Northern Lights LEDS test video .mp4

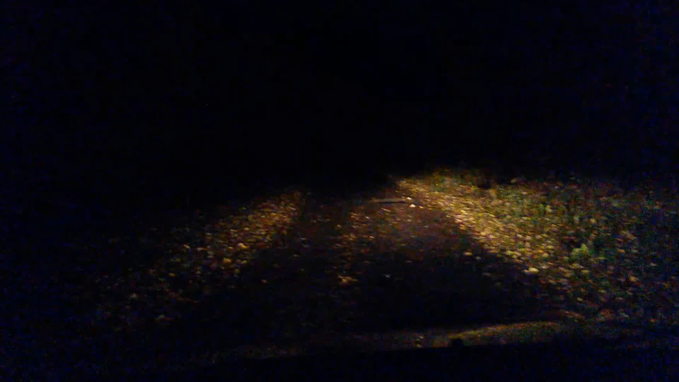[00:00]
here we go on a dark road at night in Alaska with my headlights on let's try the northern lights LED 20 watt definitely better than my headlights if I had it off the ground a little bit higher we'd see a lot farther into the distance let's shift over to the 40 watt oh that makes a big difference you can see way
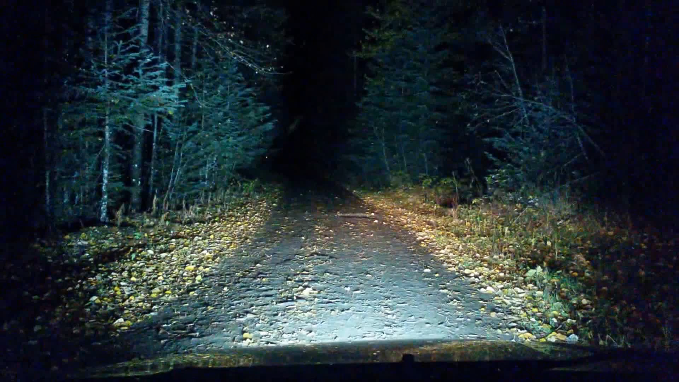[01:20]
does you notice everything around the cars well illuminated now for the real test and not even our largest bar is the 240 watt combo beam coming up there we go now that is some light you would definitely not have any trouble going down a dark road at night with this